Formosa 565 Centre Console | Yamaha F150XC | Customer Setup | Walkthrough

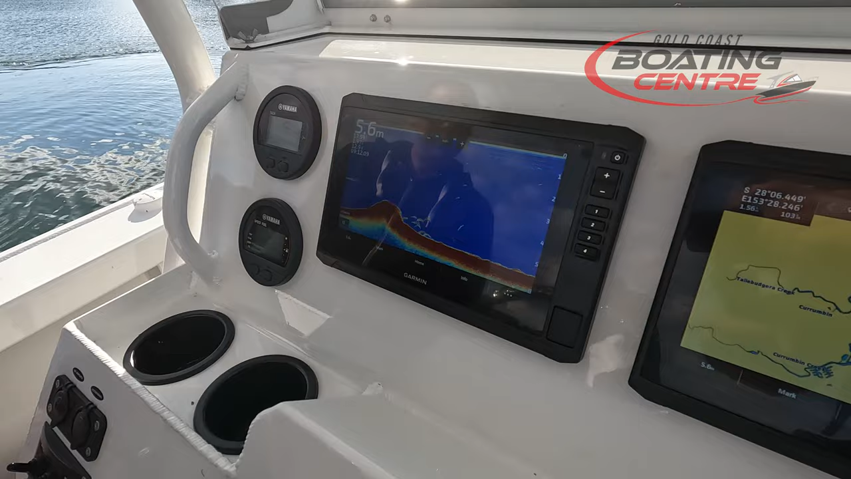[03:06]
On screen: depth 5.6 m
So they're linked together, you can have charts on one, sonar on the other.
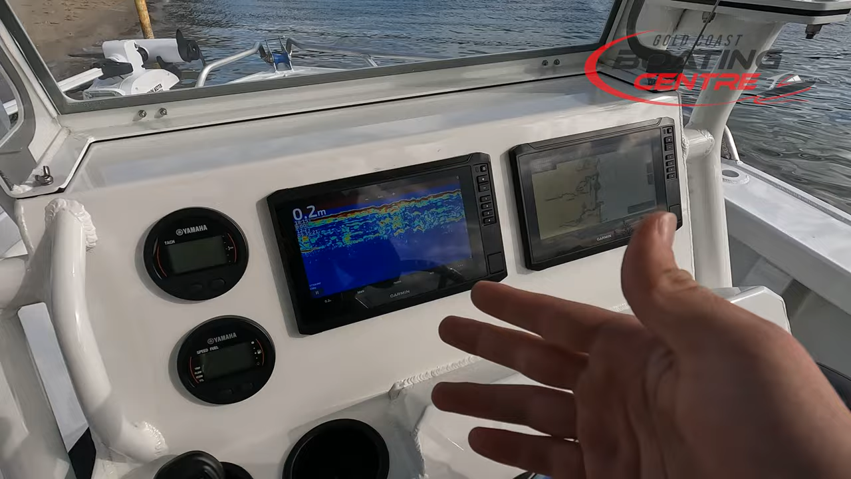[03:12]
This also got your side scan, down scan imaging on there.